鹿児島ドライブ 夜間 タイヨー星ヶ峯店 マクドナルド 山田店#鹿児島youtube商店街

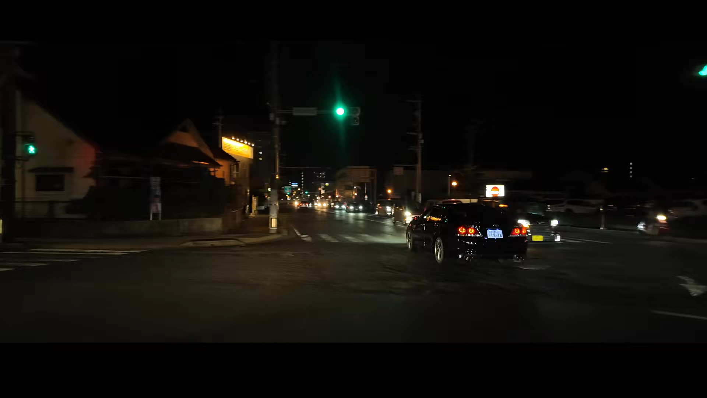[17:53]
チラって見ますけどいや、あのこっち…こっちの窓の方も開いてるマクドナルドさんですねそれからここがブッチョー面チラッあ、店には何日いらっしゃいましたよ車自体はそんなにないですけどもねそれとですね前の方にえー、
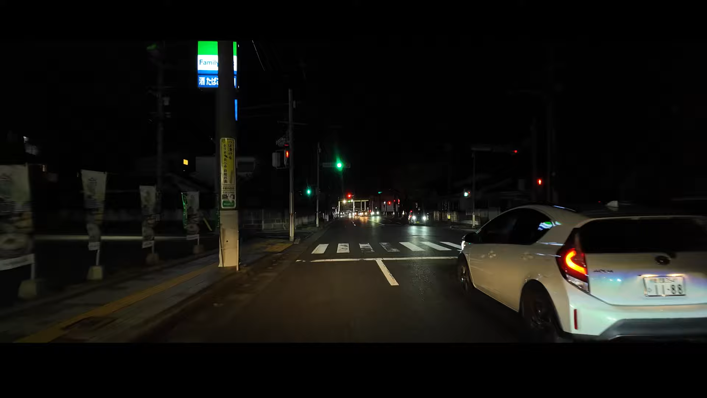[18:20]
ちょーど正面になるんですけどガソリンスタンドがあるんですよどうなんだろういや、この辺りのガソリンスタンドがほとんどね、
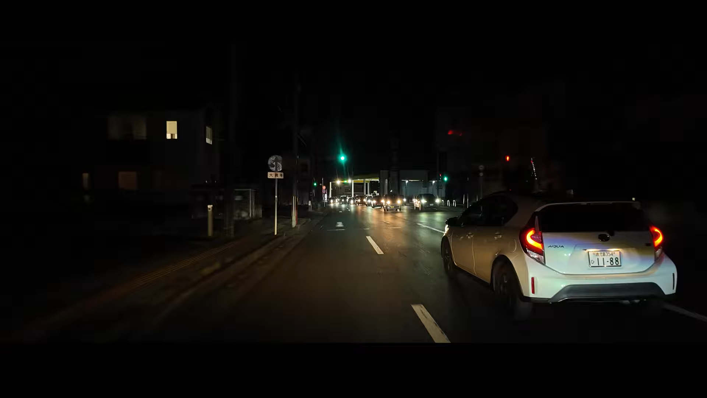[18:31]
閉まってしまいましたけどもねどうなんでしょうかねあー、それでもまだ結構並んでますよあれはね